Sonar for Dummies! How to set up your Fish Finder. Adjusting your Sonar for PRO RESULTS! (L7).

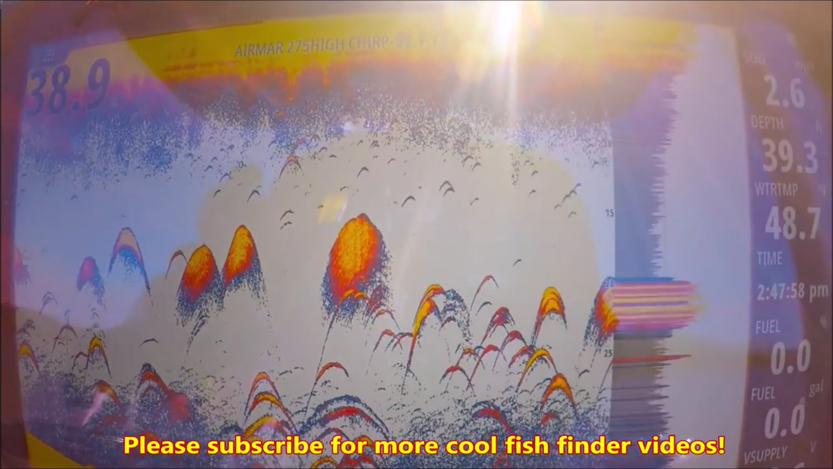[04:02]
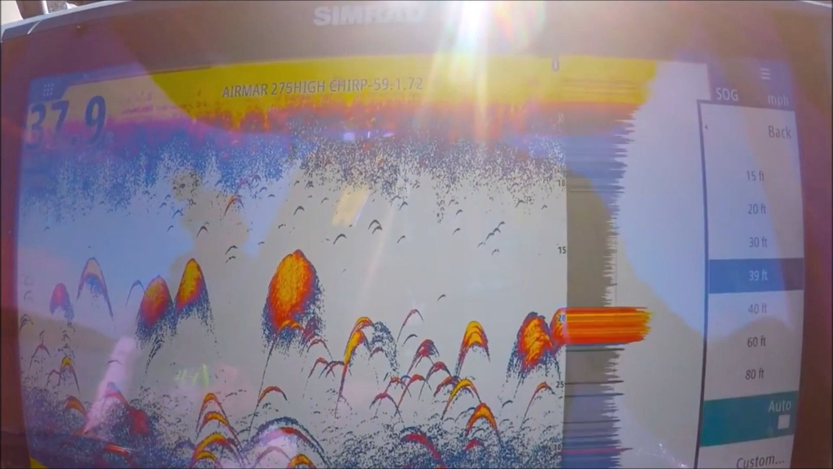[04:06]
just check the box
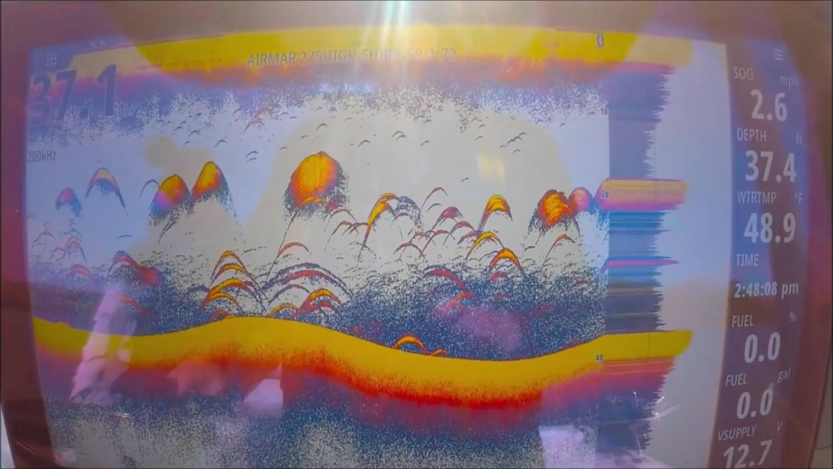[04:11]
On screen: water 48.9°F
there you go there are my basic settings right there
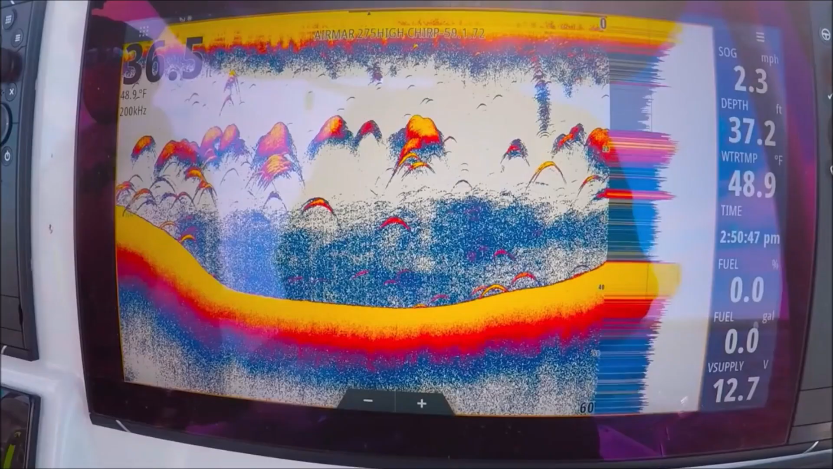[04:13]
On screen: water 48.9°F, speed 2.3 mph
all right let me show you the a scope here in the menu more options
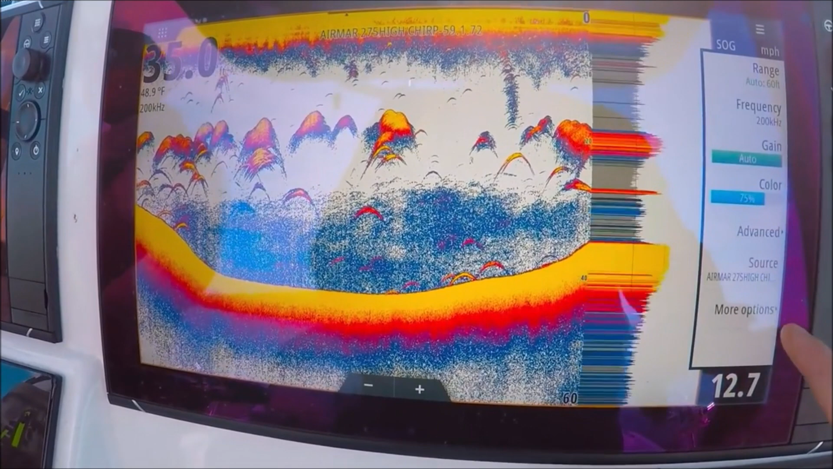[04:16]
a scope this is the enhanced right now that I'm using
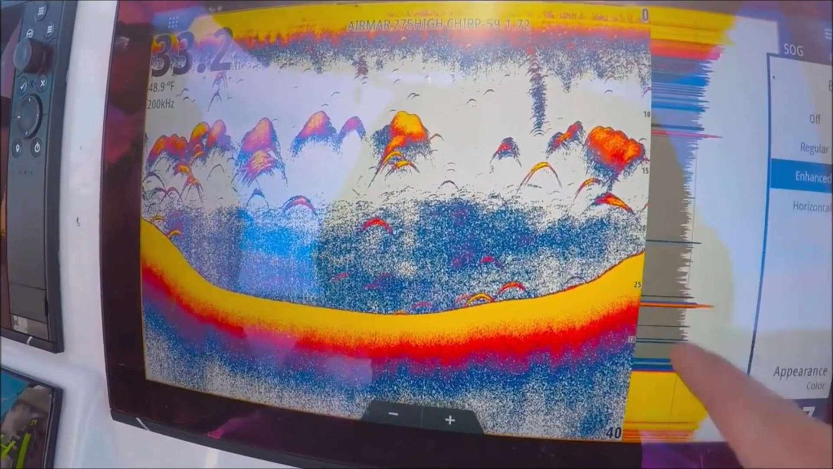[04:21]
On screen: water 48.9°F
we can turn it off no a scope at all
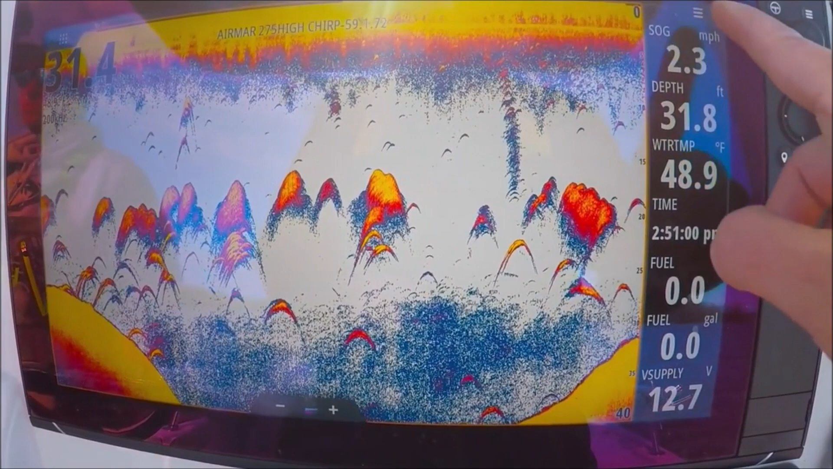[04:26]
On screen: water 48.9°F, speed 2.3 mph
regular this is the one that we've had for a lot of years
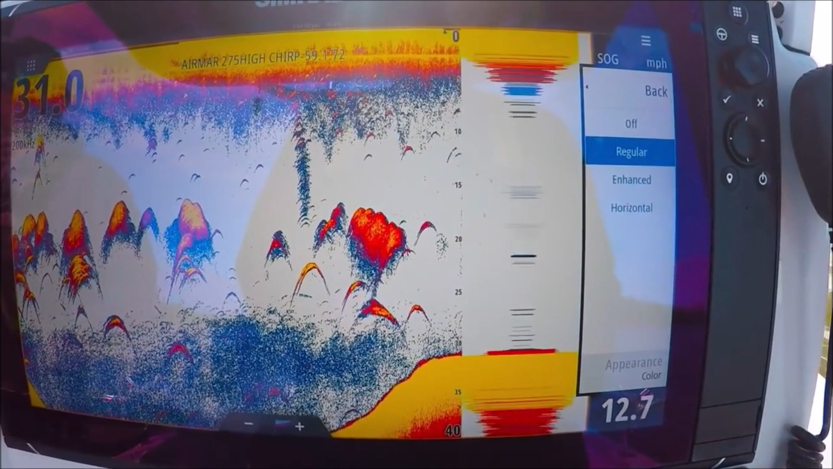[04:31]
On screen: speed 12.7 mph
enhanced I really like this one here we can also change the appearance
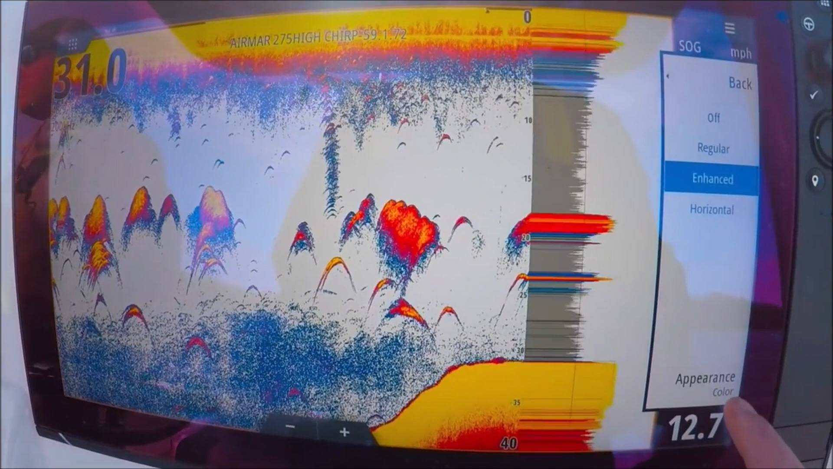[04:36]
we can go to line which is just the outside line of the
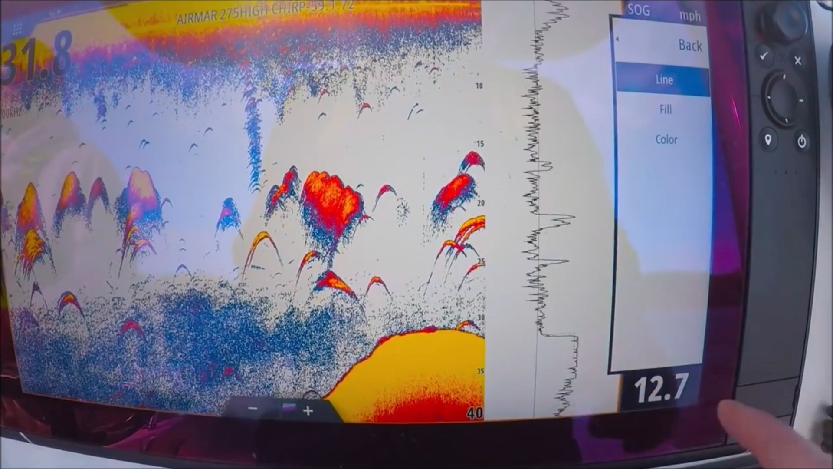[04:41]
On screen: speed 12.7 mph
a scope fill which is solid gray and color which uses every color of the palette
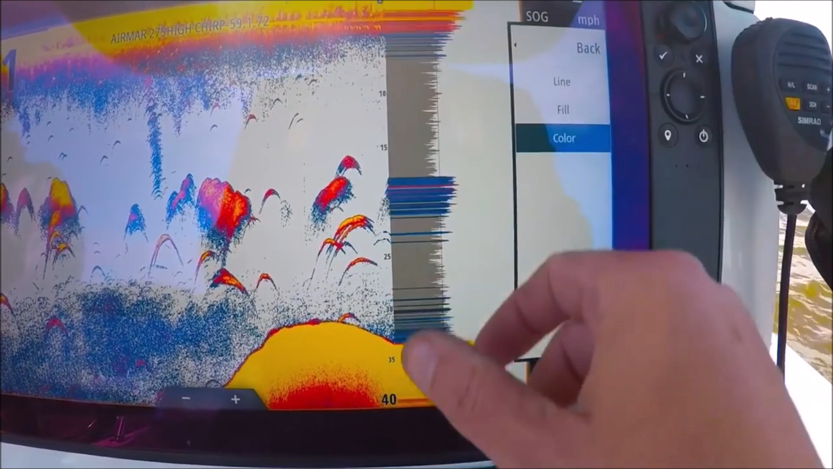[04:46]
this is my favorite here we can also use a horizontal which does the bottom of the screen
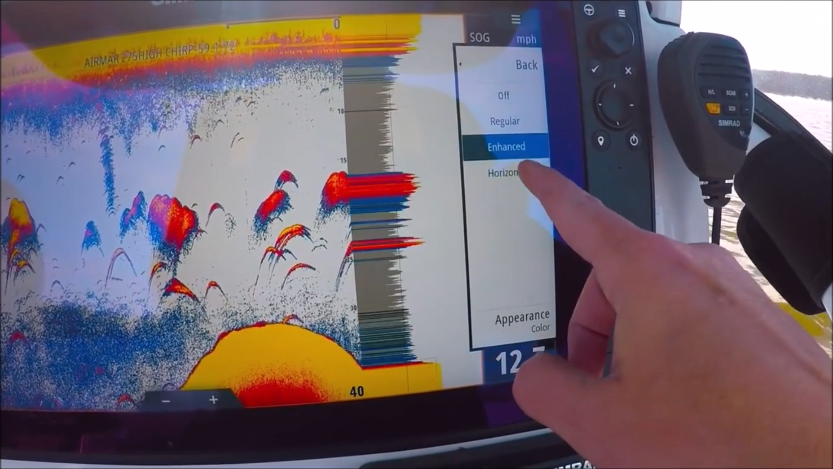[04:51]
there's the full color
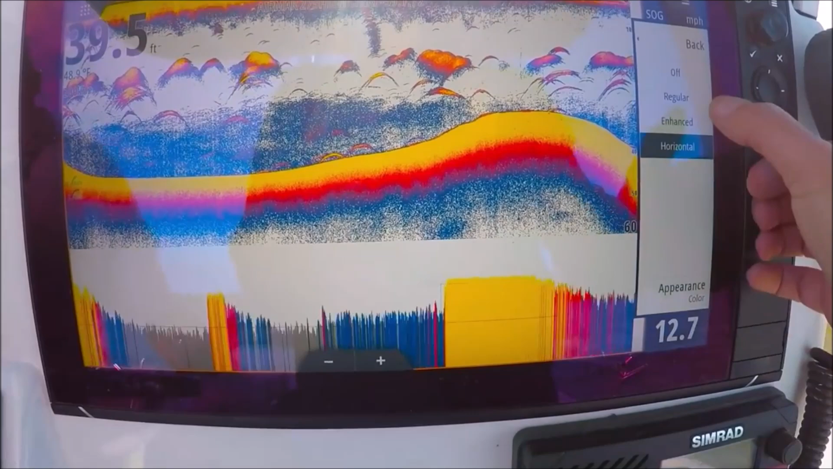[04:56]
here we can change the appearance just
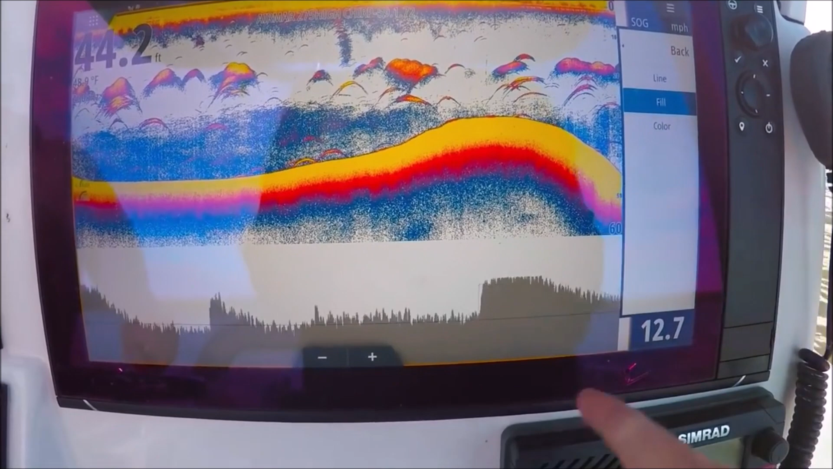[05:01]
On screen: depth 44.2 ft, speed 12.7 mph
like we did before fill and line let's go back i'll leave it on enhanced and color
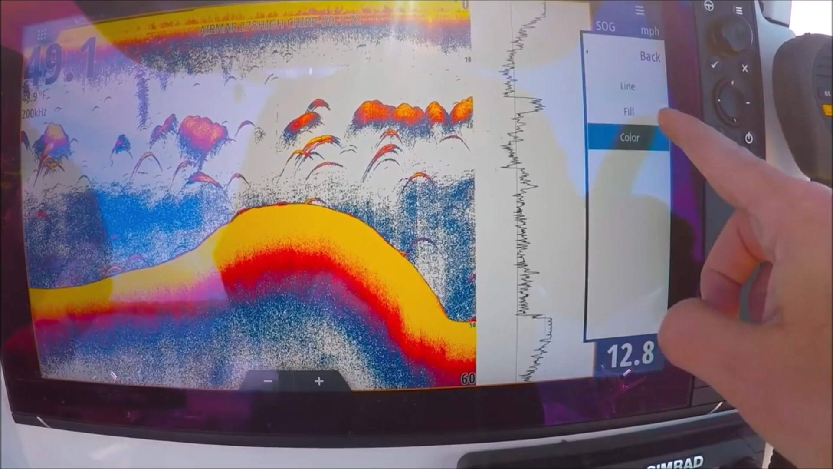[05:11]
On screen: speed 12.8 mph
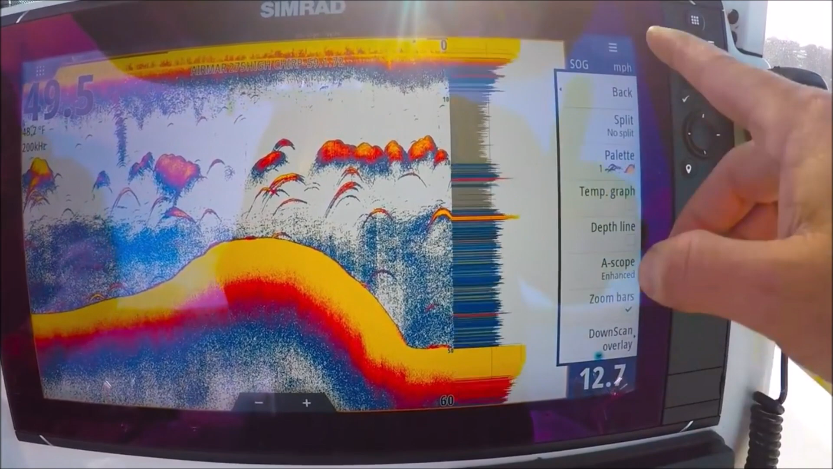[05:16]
On screen: speed 12.7 mph
back okay we got all kinds of neat stuff here we can split the screen bottom lock
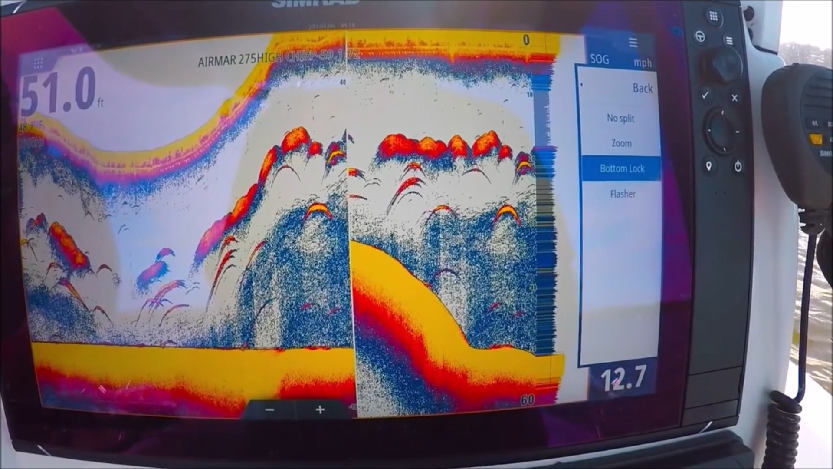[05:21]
On screen: depth 51.0 ft, speed 12.7 mph
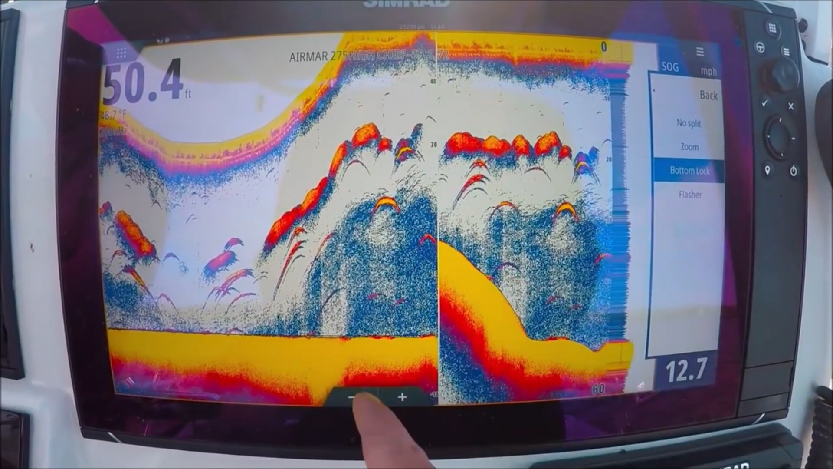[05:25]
On screen: depth 50.4 ft, speed 12.7 mph
you can see the numbers are reversed here zero 10 20 30 this locks on the bottom we have no split
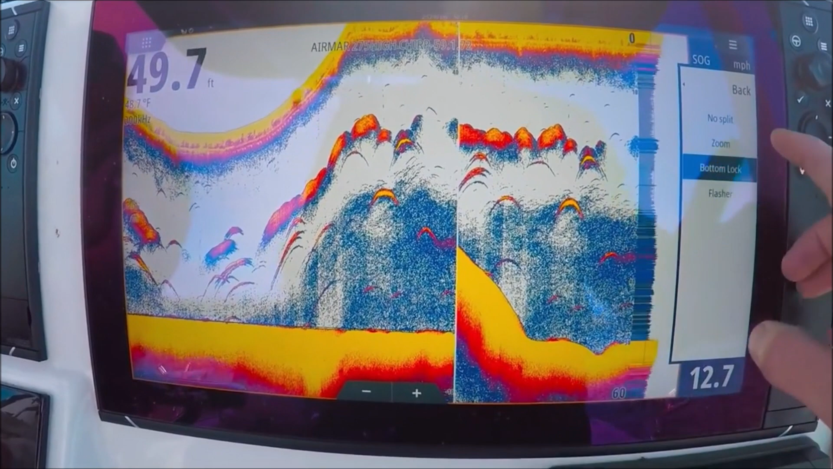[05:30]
On screen: depth 49.7 ft
we can do zoom